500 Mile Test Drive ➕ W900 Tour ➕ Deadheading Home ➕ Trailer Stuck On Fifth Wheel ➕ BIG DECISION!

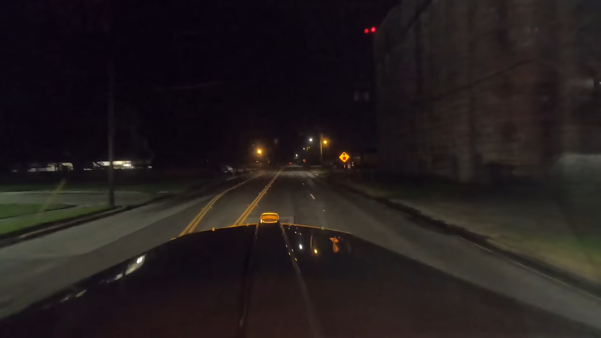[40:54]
All right, so far so good. So far so good. All right, we're gonna stop for the stop sign here. Ooh, underestimated that gear. All right, let's put it down. Alright, nobody's coming. Cool. Now let's see if there's a parking space up here, because this is where I usually park.
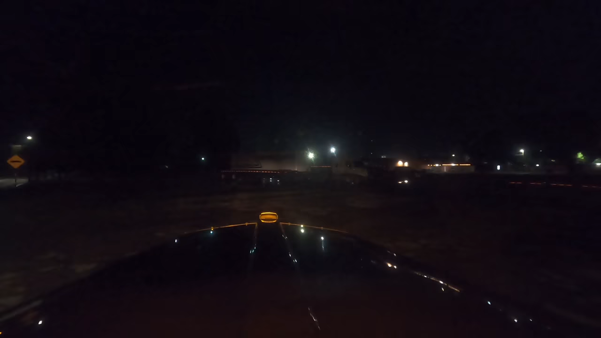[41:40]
See, can I make space up here? Guys, I was the only one who used to park here. Yeah, I can make a spot. I gotta kick all the way over here and then kick back so I don't have to back up blindly. All right, guys, this is my first attempt to back up.